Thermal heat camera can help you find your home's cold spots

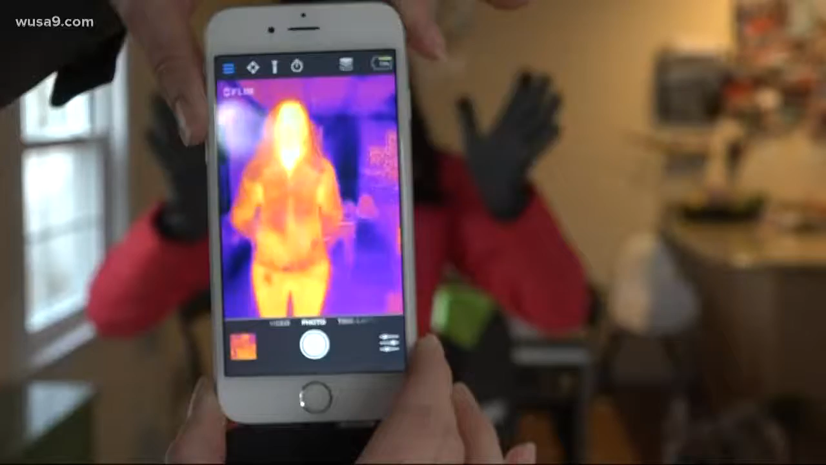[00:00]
Nice and warm. My six year old niece will tell you the colors are pretty, but Jessica Lavender,
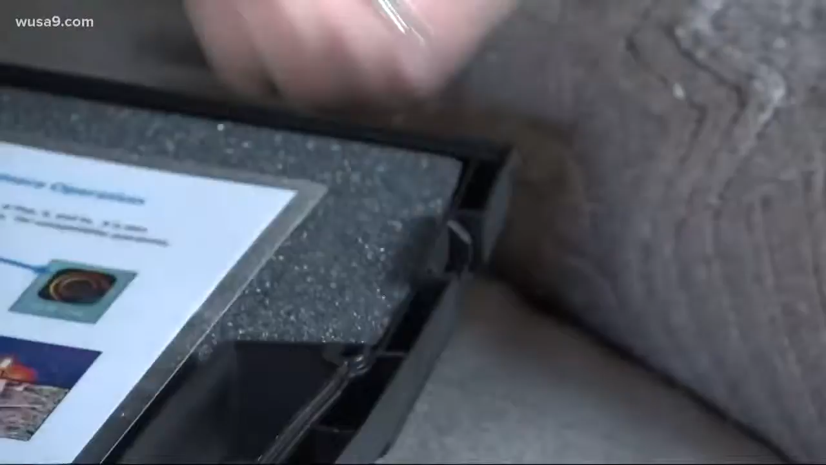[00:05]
utility analyst for Fairfax County, says they're a little more than that. They're important.
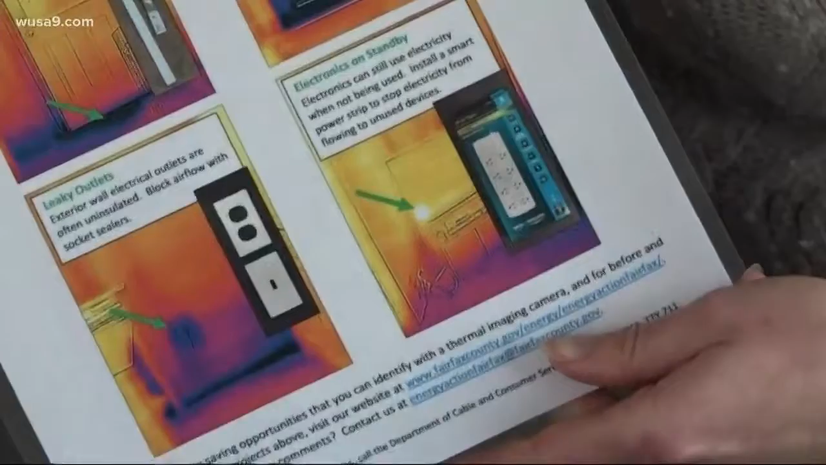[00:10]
Yellow is heat coming through and purple is cold. She showed us a demo thermal camera. They have.
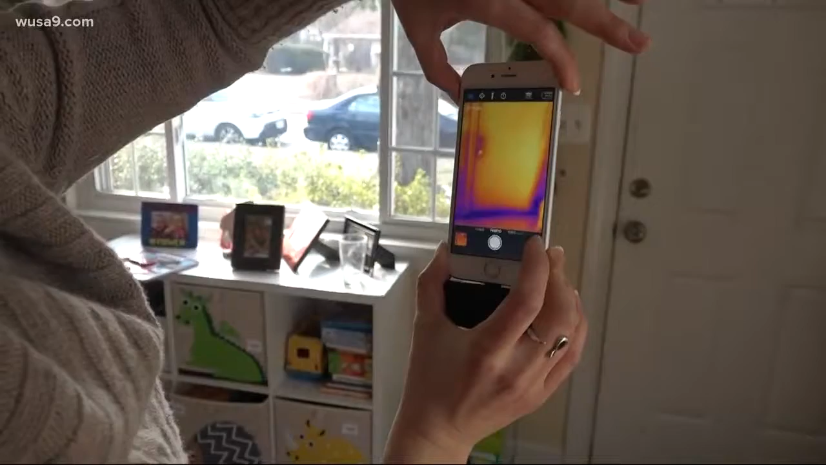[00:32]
but some surprising sources of cold air through outlets, which is why she put covers.
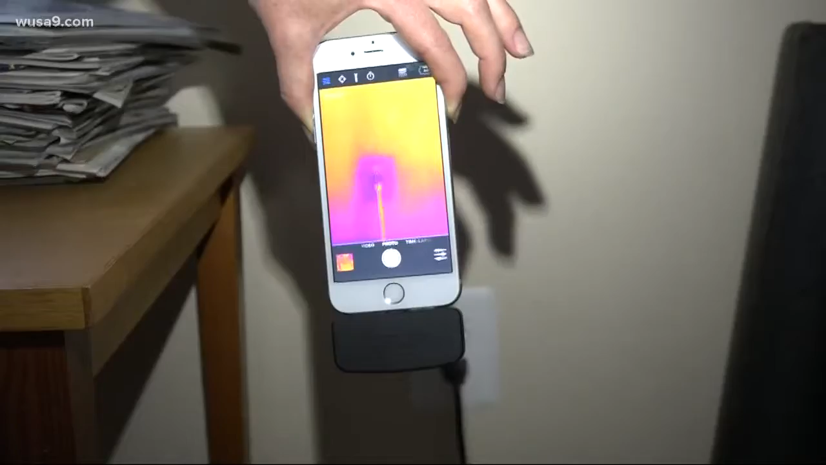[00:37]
She also showed us the outside of her home. That's where the wood stove is. The yellow is showing heat going through her home's foundation.
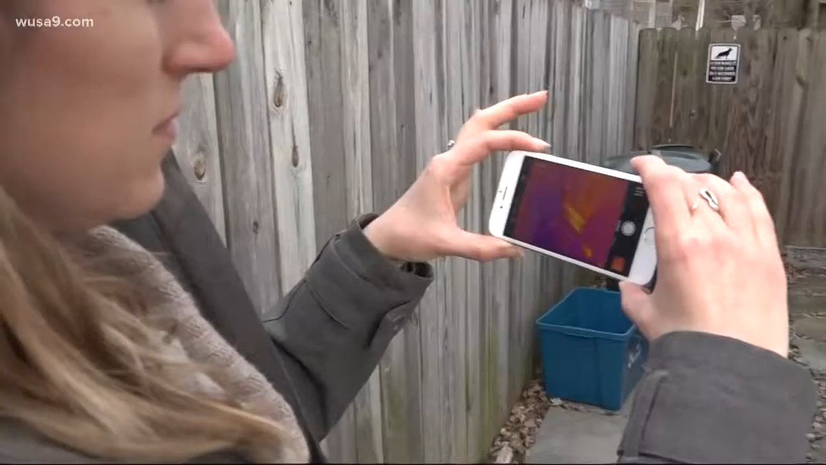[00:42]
I also tried it outside. Your pants are clearly not very warm.
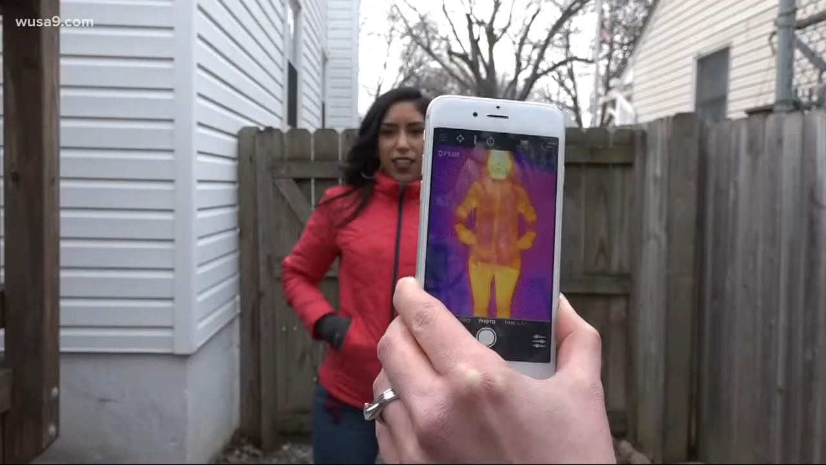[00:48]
I have three pants on. Really? I have three layers of pants on.
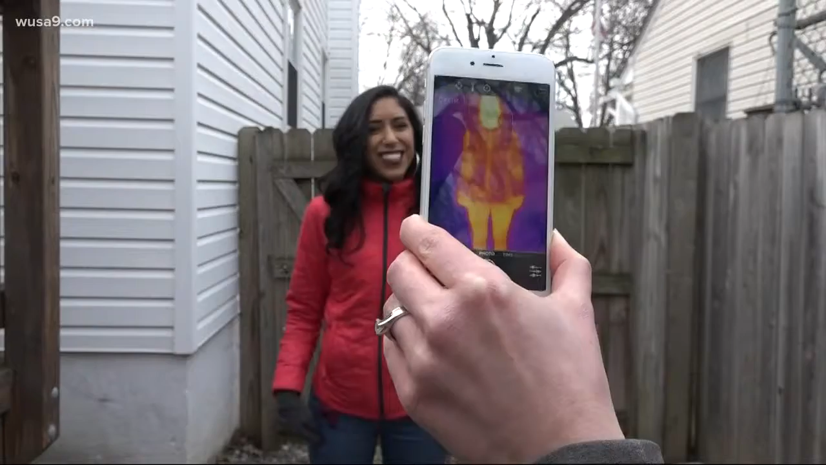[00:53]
That's why they say to wear loose layers, I guess. This is an addition. In Fairfax County, Stephanie Ramirez, W USA 9.